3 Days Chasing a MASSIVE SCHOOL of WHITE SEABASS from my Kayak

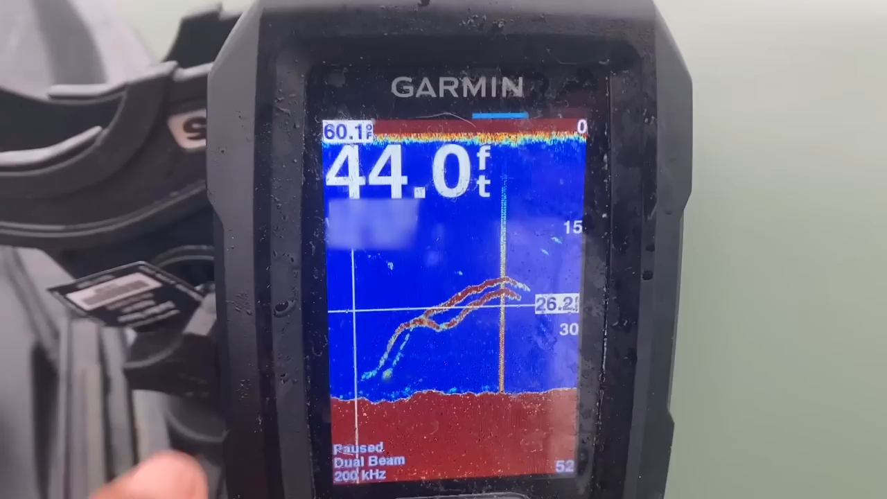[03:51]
On screen: depth 44.0 ft, water 60.1°F
44 feet of water Two huge arches Whatever those are Those are big fish
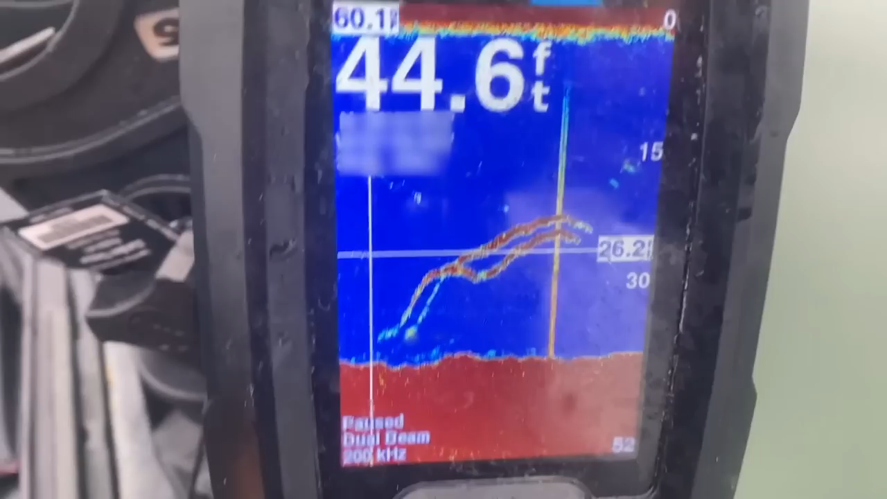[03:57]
On screen: depth 44.6 ft
Um, not sure if it's what we're looking for But that very well could be